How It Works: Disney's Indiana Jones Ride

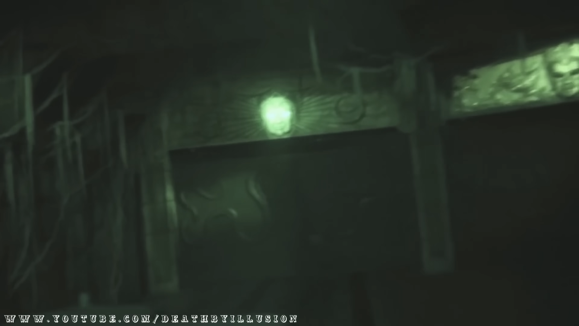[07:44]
This massive practical effect was designed to make it appear as though your car was randomly driving through one of three doors towards your gift from Mara.
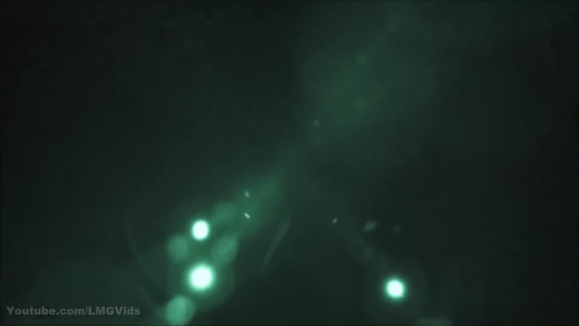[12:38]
The vehicle accelerates down the hill, narrowly avoiding the boulder.